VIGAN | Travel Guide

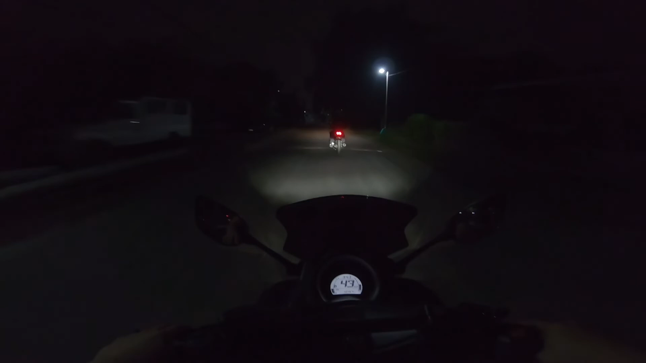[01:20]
Kasi last time 77, 76 yata yung nakita ko eh. Ano din ang gas?
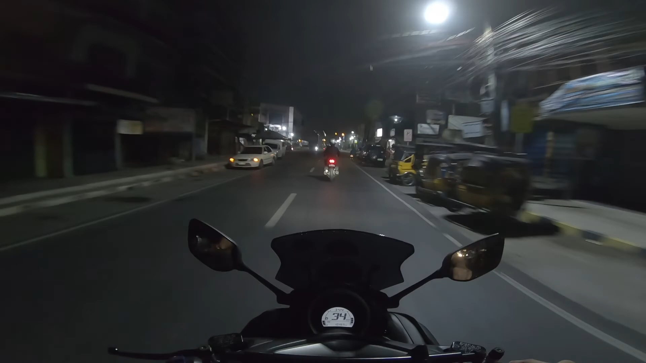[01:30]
Sana magumulan. So dito na tayo sa crossing ng Ordaneta. We're going to Centrum San Vicente beside PUNP.
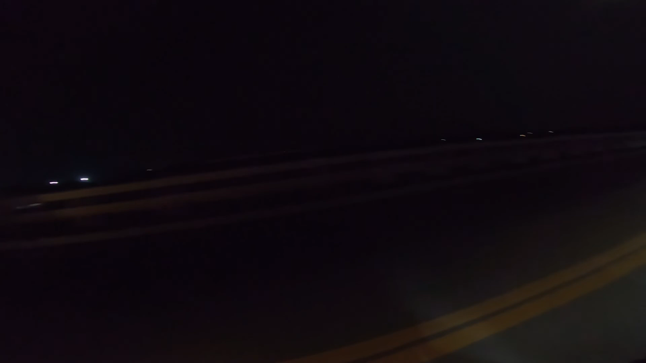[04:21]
Puntang La Union. Uy, yun yung TPLX oh. Oh, yun yun.
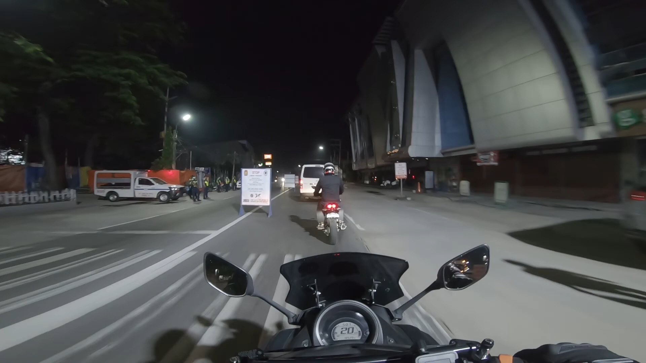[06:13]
Mga checkpoint dito. Comelec checkpoint. Time check 5 o'clock. Siguro mga 8 doon na kami. So sa bigan lang tayo.